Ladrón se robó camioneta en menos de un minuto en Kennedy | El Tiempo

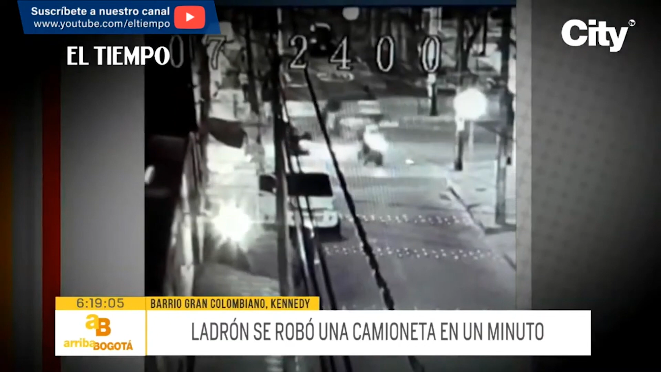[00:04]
La camioneta que se ve parqueada en el video de seguridad es del señor Marco López y con la cual trabajaba en su emprendimiento para llevar el sustento diario a su casa. Sin embargo, ese día la dejó parqueada frente a su vivienda sin pensar que nada malo le pasaría y no se dio cuenta que un hombre estaba muy cerca observando sus movimientos para luego subirse en el vehículo. Pues yo parqué mi camioneta como después de las 12 del mediodía, estuvo todo ese tiempo bien,